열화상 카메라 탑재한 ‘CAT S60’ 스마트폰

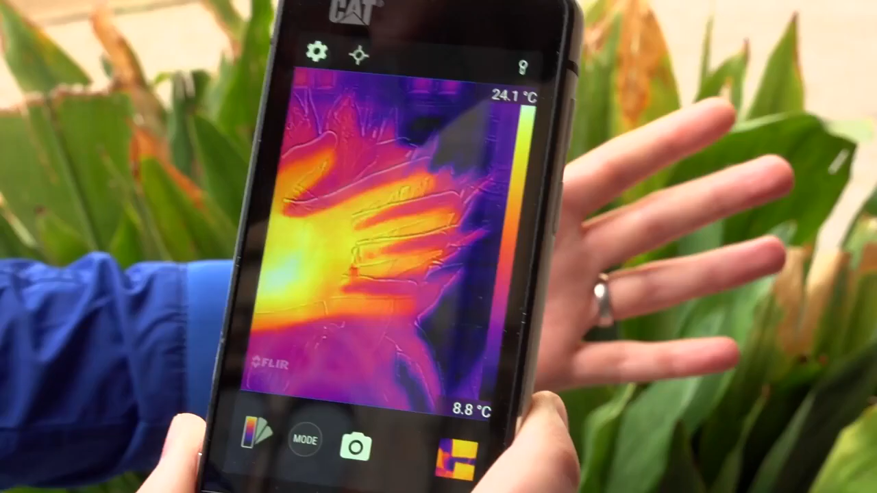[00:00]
On screen: scale top 24.1°C, scale bottom 8.8°C
Here's a phone that can check the temperature of your beer or find your cat when it gets lost in the walls of your house.
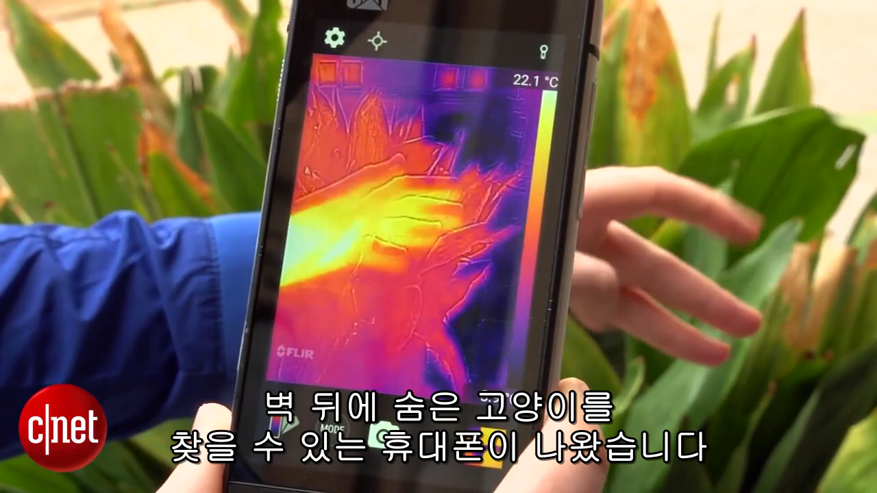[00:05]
That's because it has a thermal imaging camera built in.
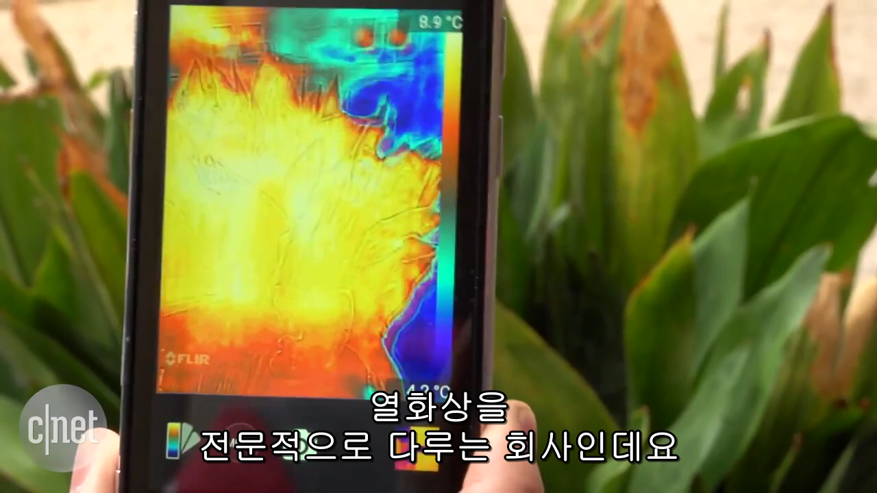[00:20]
What's quite interesting is that you can see on the back here there is both a thermal camera and a regular camera.
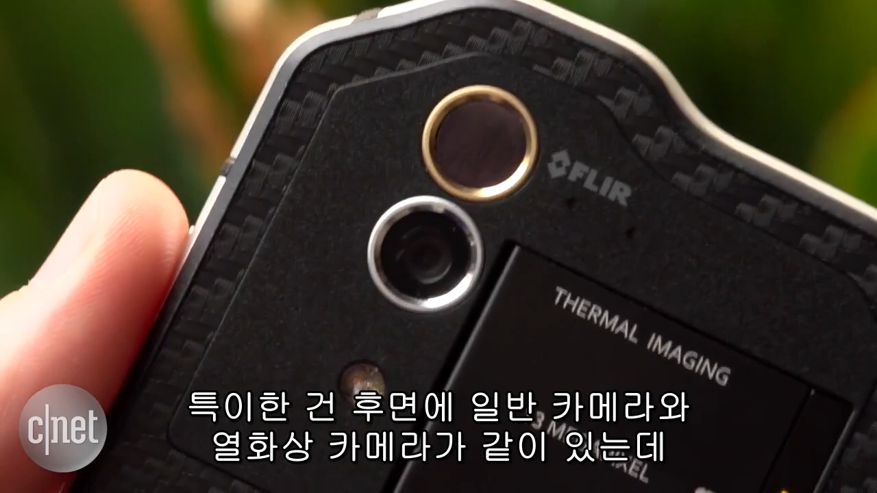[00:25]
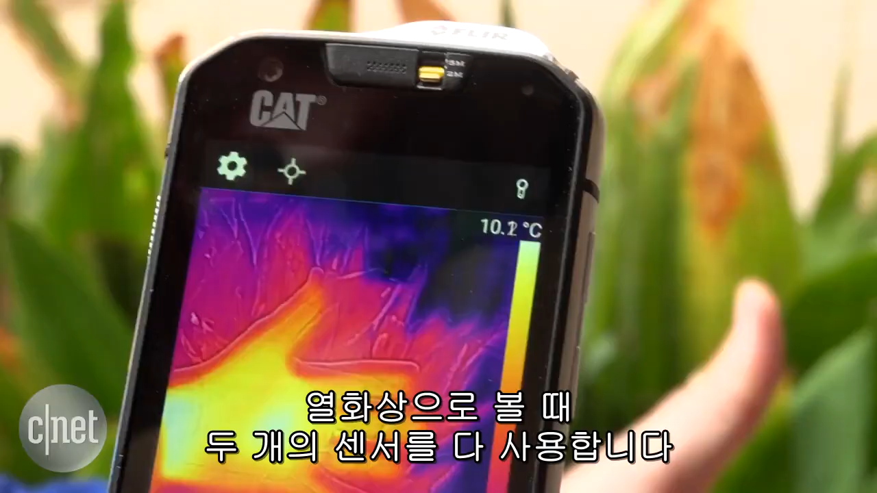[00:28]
And when you're looking through the thermal view, it really makes use of both of those sensors.
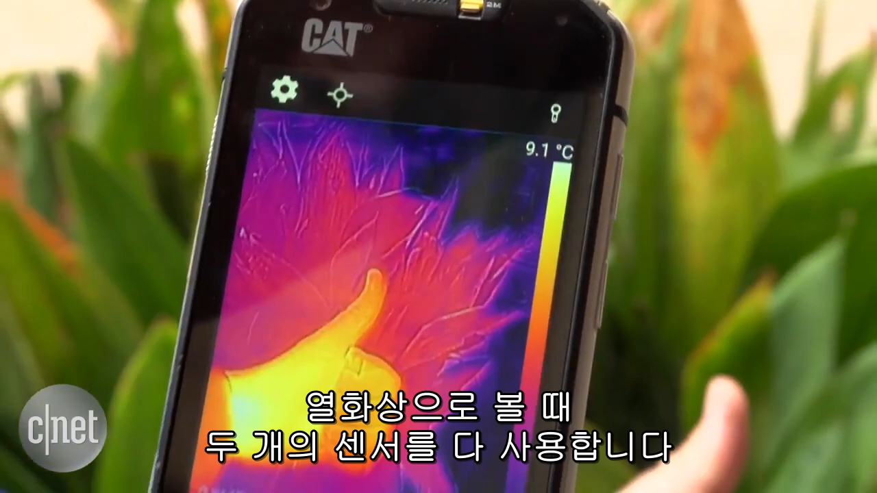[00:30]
So you can see around the heat imaging, you get a little bit of crispness, a little bit of detail, and that's coming from the regular camera.
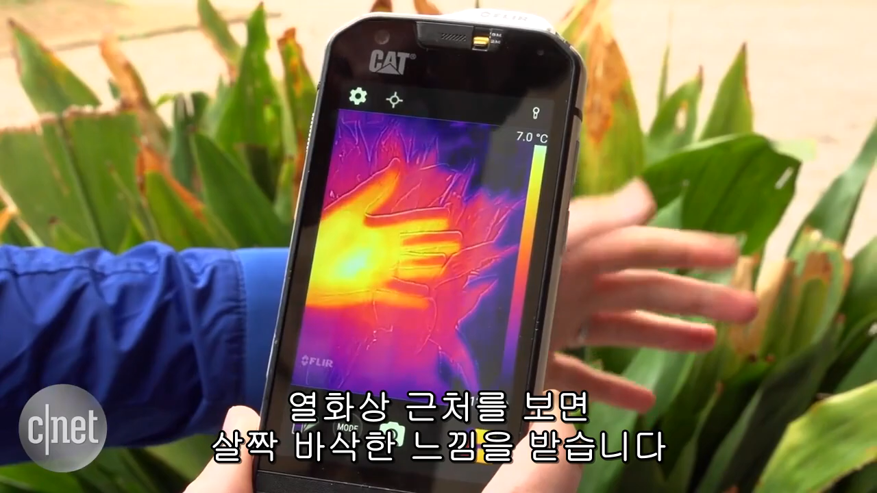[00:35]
On screen: scale top 7.0°C
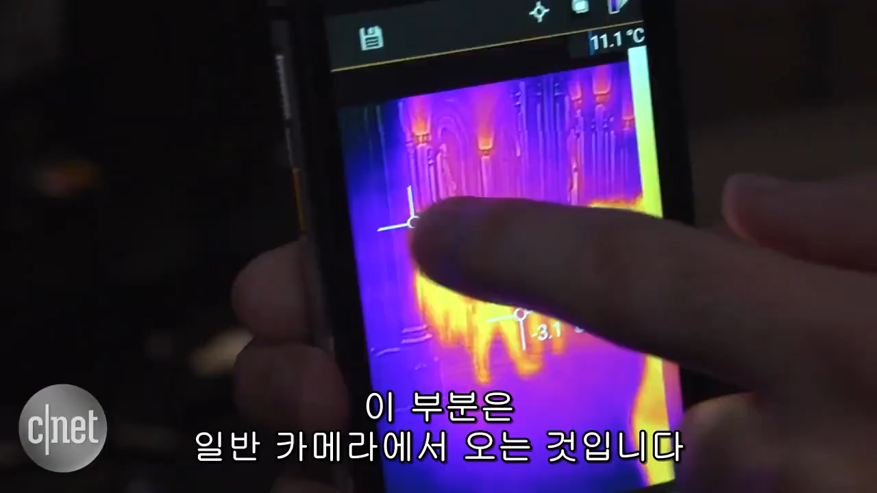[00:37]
If you take a photo with the heat sensing tech,
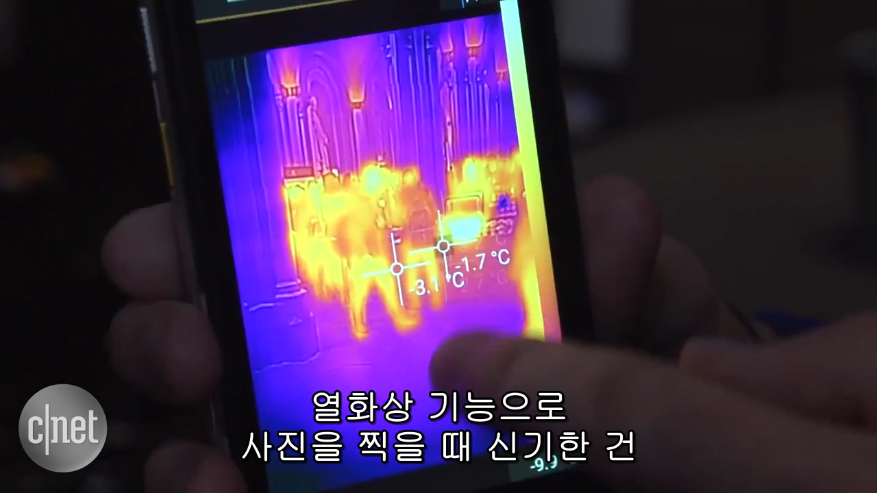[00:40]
what's quite cool is that you can check the temperature of different parts of that image afterwards.
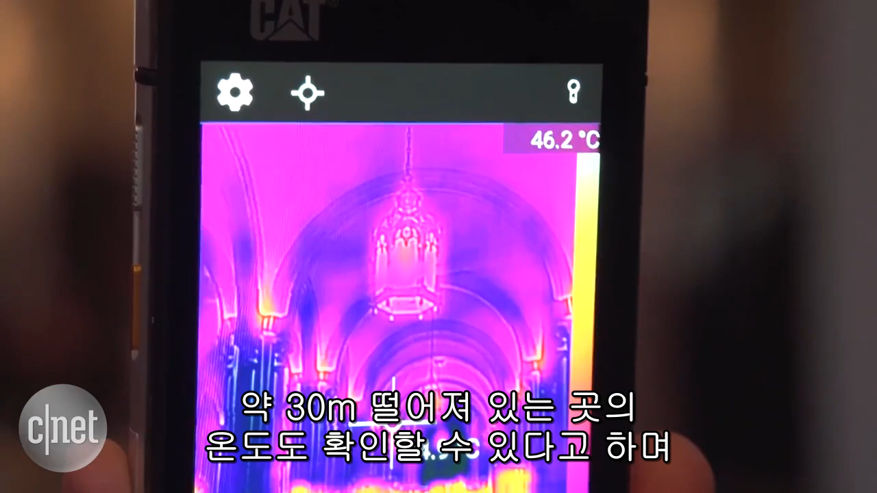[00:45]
I'm told that it'll detect heat up to 100 feet away and it'll start to get a bit more accurate when something is 50 feet from you.
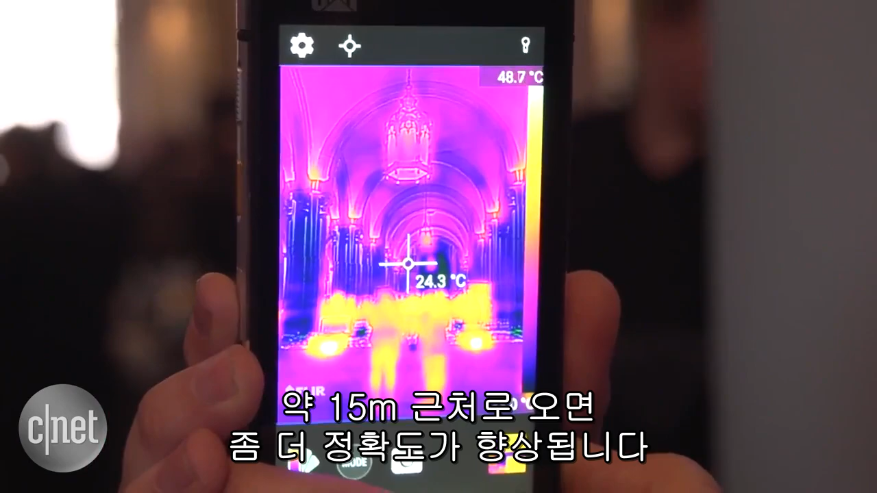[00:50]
On screen: spot 24.3°C
So apart from that heat technology stuff, what you can see is that this is a very, very rugged phone indeed.